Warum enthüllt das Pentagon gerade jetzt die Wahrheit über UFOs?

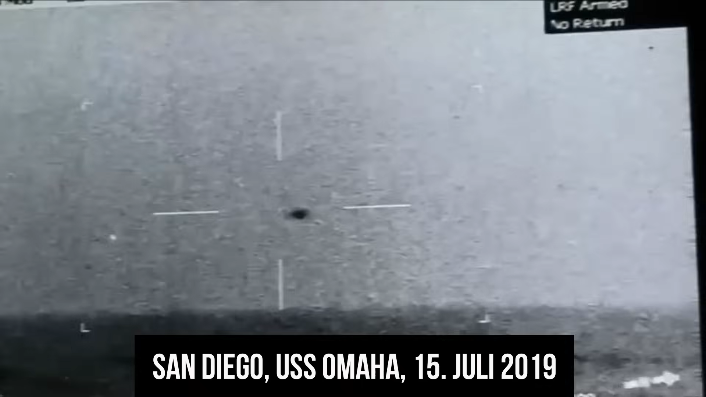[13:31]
Dieses kugelförmige Flugobjekt wurde vor der Küste von San Diego am 15. Juli 2019 gefilmt und zwar von dem US-Marineschiff Omar. Das Schiff schwebte in der Luft und stürzte dann plötzlich in den Ozean.